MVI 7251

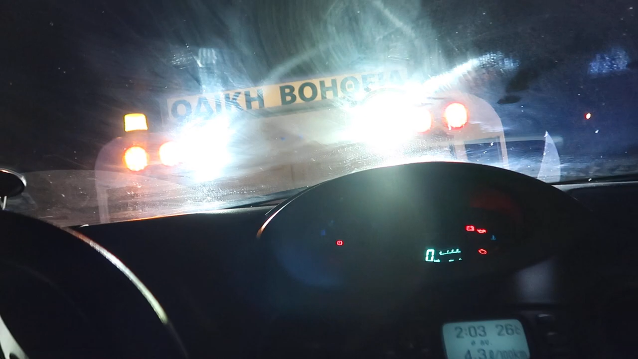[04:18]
И сега тази кола, това е голямо проблеме се струи резервуара, вижте резервуара и бензин, напълнах бензин.